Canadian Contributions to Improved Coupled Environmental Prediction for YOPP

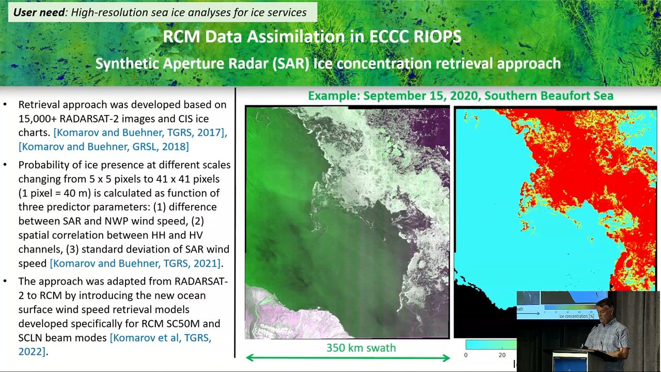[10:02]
And then you can see then in the red areas the extent to which the system is able to capture that ice concentration, including some of the smaller filamentary structures, which are often the kinds of things that can be very important to shipping and that we'd want to have in our prediction systems. You can see here now a verification looking at the improvement of percentage correct total in the system with the SAR analysis versus our control. And also as a reference run using the sea ice charts.